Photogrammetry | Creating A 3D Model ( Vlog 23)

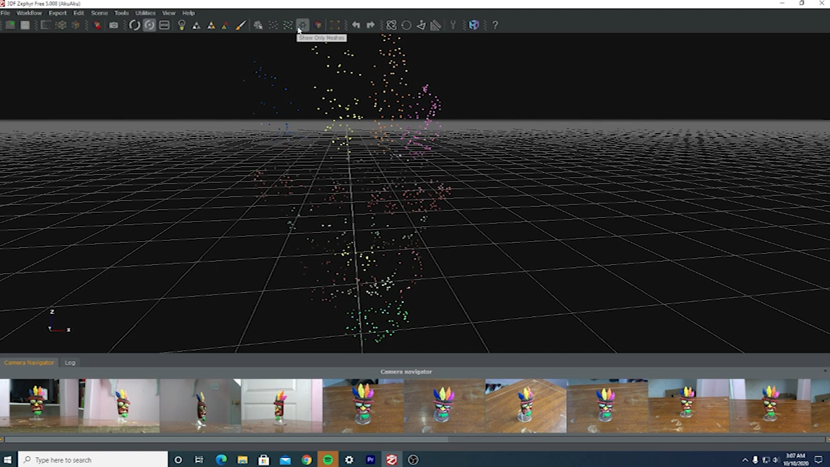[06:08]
first render is called a sparse point cloud they're pretty much rough points of the
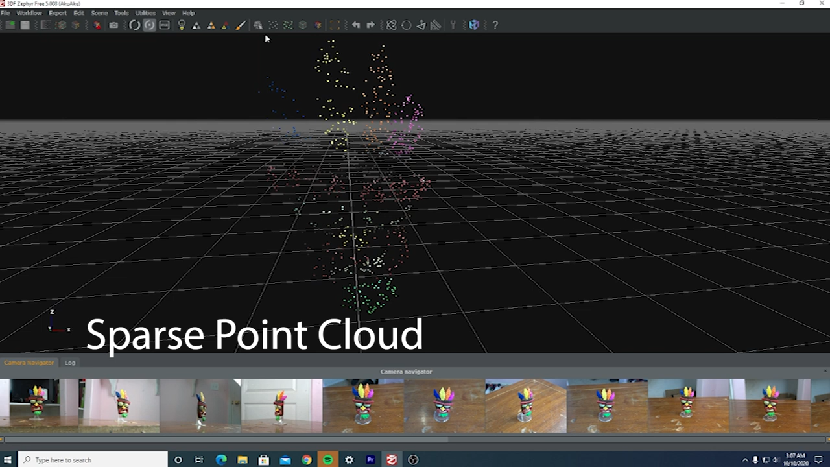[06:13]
first version of all the photos being stitched together once you get the sparse point you make your next render which is called a dense point cloud so what the dense point cloud is just the sparse clouds except expanded upon so it pretty much takes them
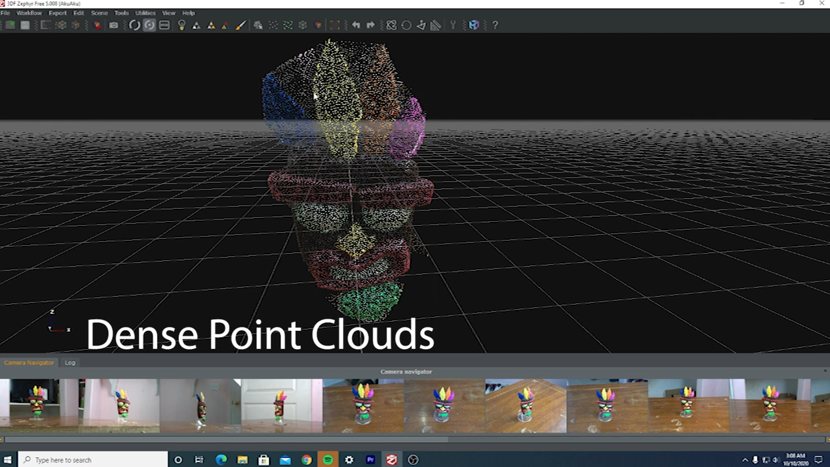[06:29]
and gives it a little bit more detail than there was before to kind of generate a more clear version of